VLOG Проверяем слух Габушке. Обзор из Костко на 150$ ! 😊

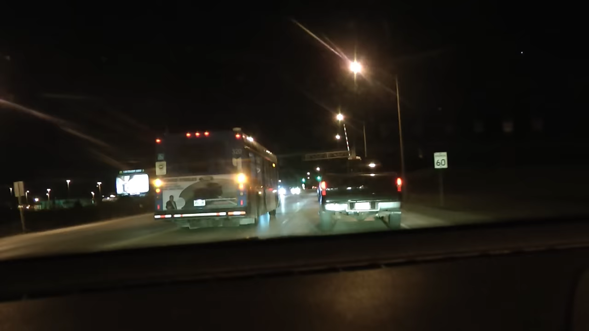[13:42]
Что он останавливается. Видите, впереди поезд, рельсы. И он всегда, у него по правилу, он должен остановиться перед рельсами. Это написано на его, на автобусе на задней части, на заднем стекле. Поэтому кто уже это знает, кто читал эту надпись и часто ездит за автобусами, он знает, что на этих рельсах он останавливается. Не в зависимости от того, работает поезд или нет. Ай, блин, отвлекаюсь все время. О чем я говорила, вообще непонятно.